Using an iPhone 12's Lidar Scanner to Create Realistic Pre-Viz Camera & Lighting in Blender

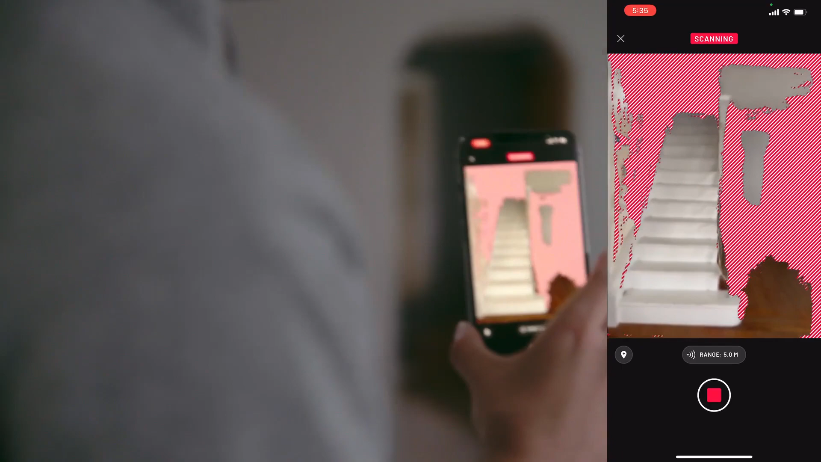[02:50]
side either lift the camera up and tilt it down or move the camera down and tilt it up to
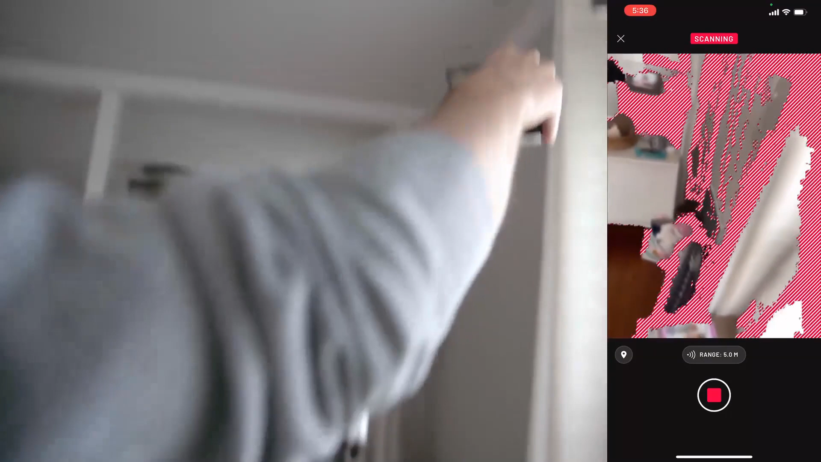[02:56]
get the floors in the corners i always seem to miss a little bit of spots like in the middle of the room or in the middle of like the ceiling
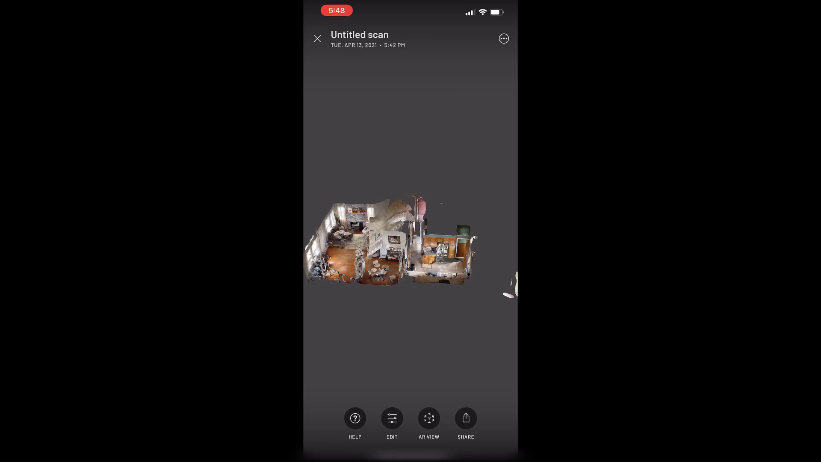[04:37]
hit process you can see the file size is about 85 megabytes so that's like 10 of
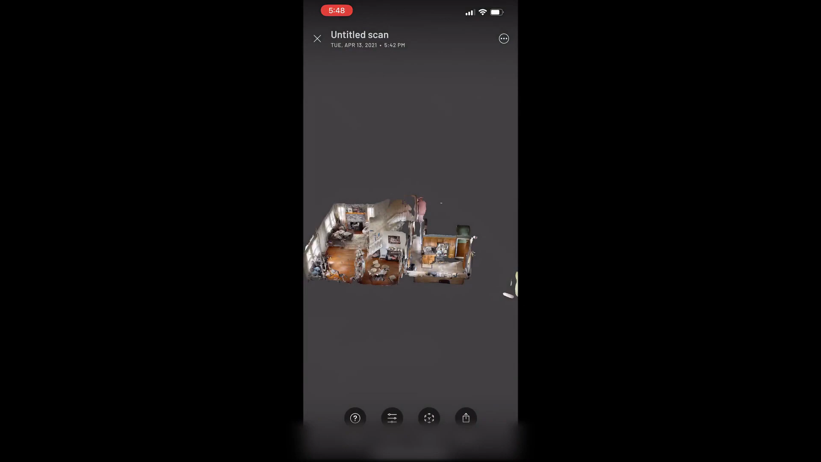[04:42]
a gig so it's a it's a pretty decent size file and then when you're all set you can just uh share it
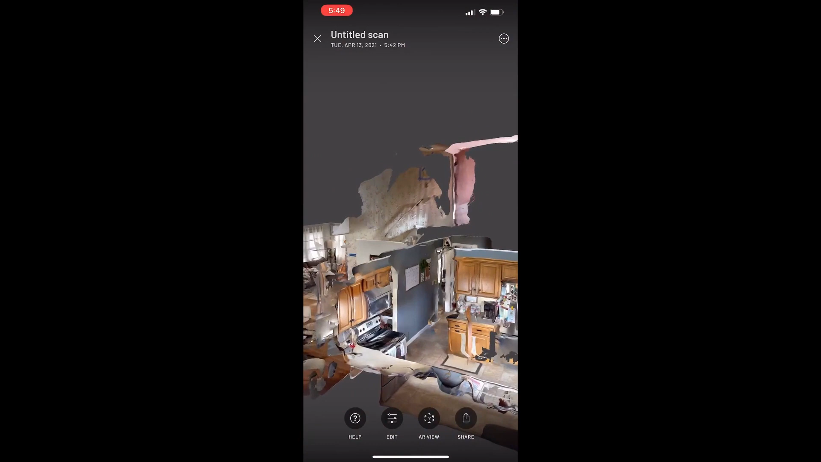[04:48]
there's a lot of different file formats that you can share i particularly just use uh obj it
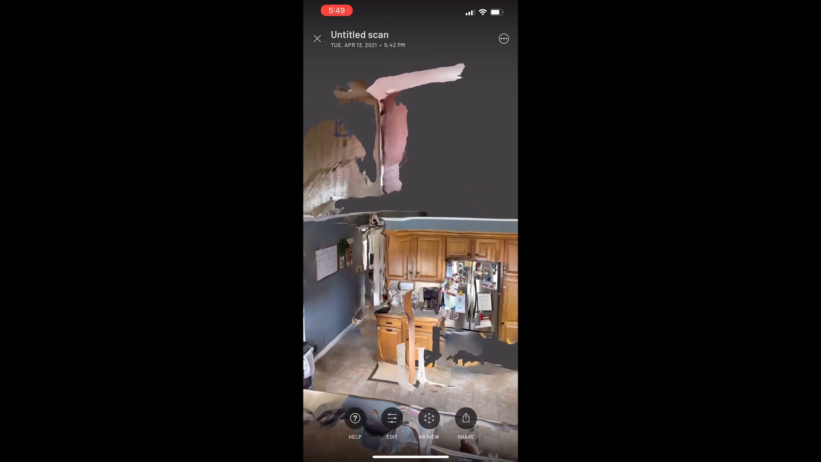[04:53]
seems to be the most universal file and you can see here that this is what i was talking about where the textures
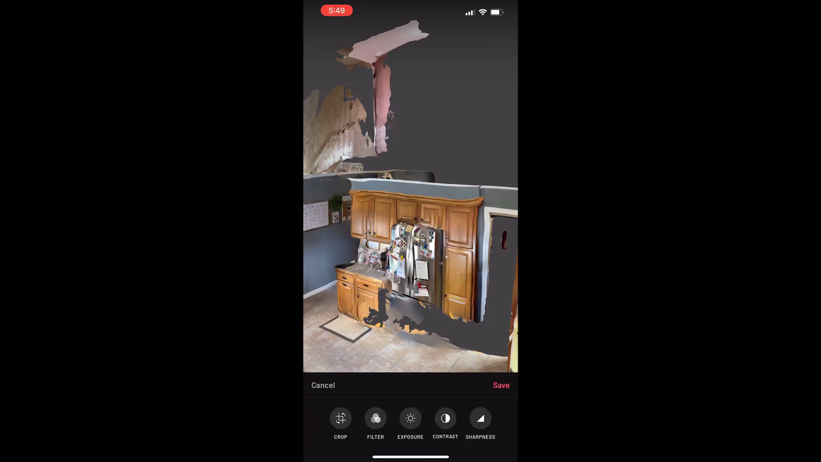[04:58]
and the details are really high but the geometry is just kind of wonky it really just makes
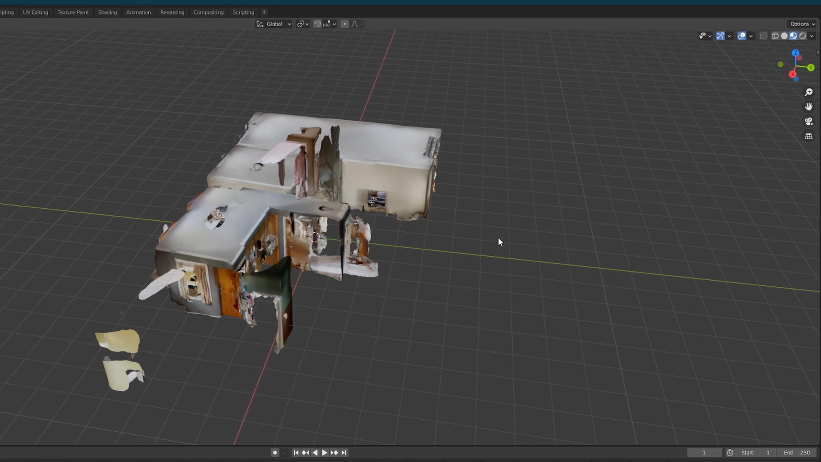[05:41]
modes and this is kind of doing that thing that i was telling you about where you see all the textures reversed so it's not the same view as when you were inside the app where you could see through the walls so
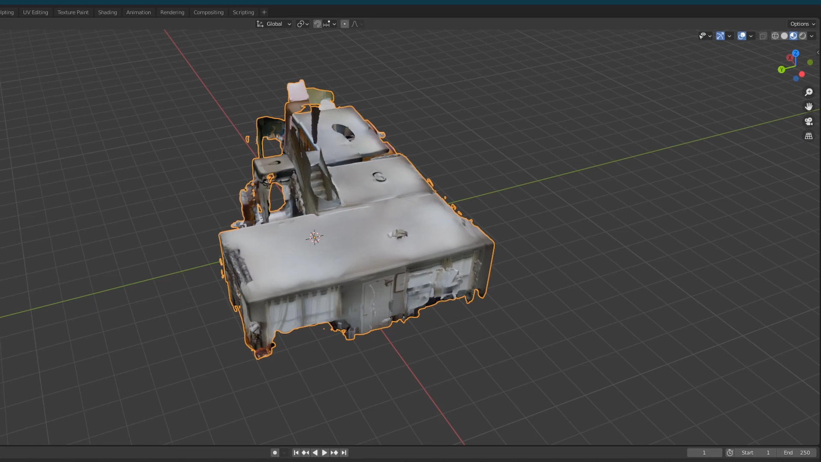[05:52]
here's a quick little tip so you're going to want to go to the materials properties scroll
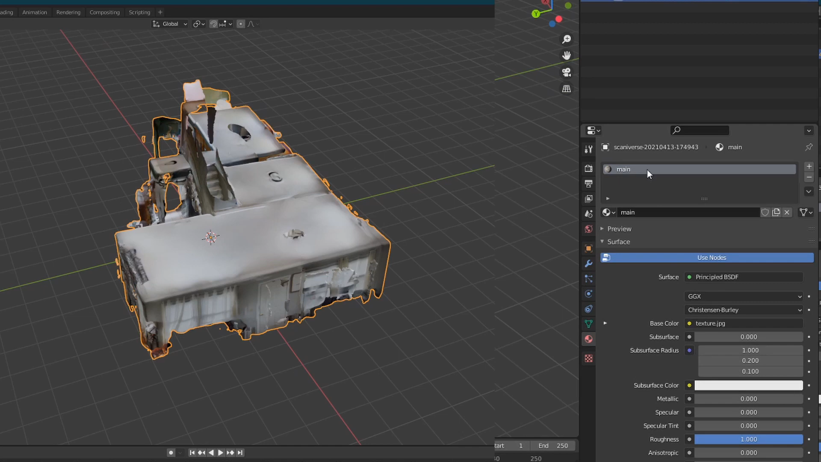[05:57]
down to you'll see settings and then click backface culling so essentially what that does is
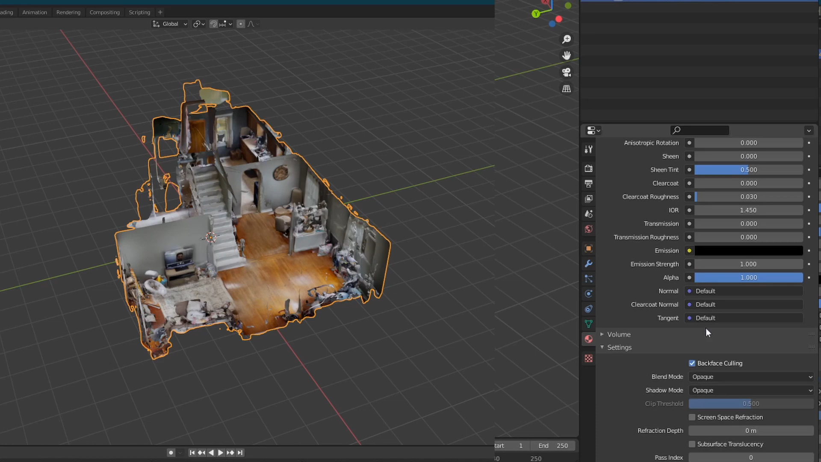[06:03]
it just makes it so the back side of textures are invisible so every time you rotate the camera past a
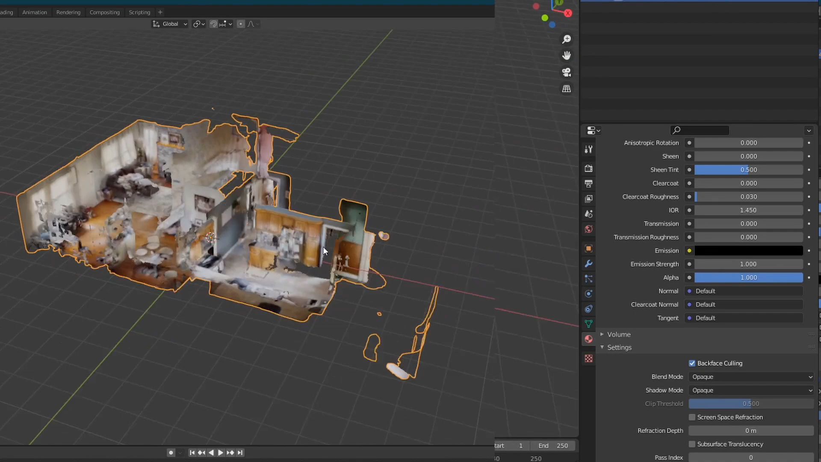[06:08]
wall you can actually see through it so it's a lot like you know when you play sims or something like that then you're going to want to go into
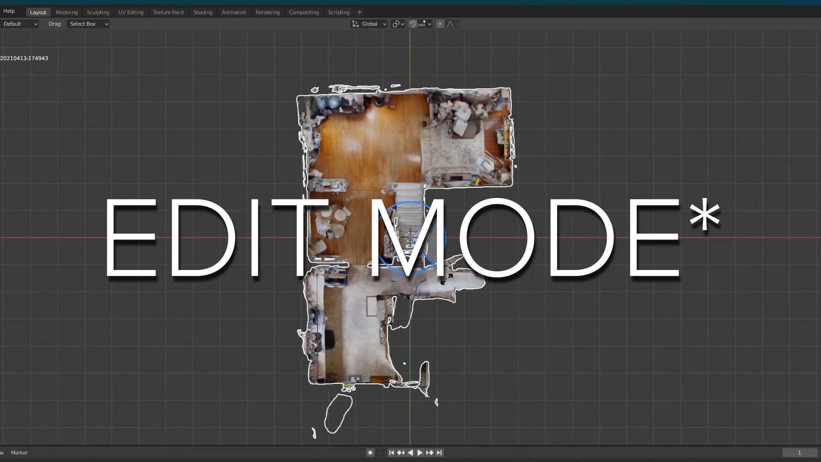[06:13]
object mode and you're going to want to clean it up a little bit so there's a bunch of little bits just some unneeded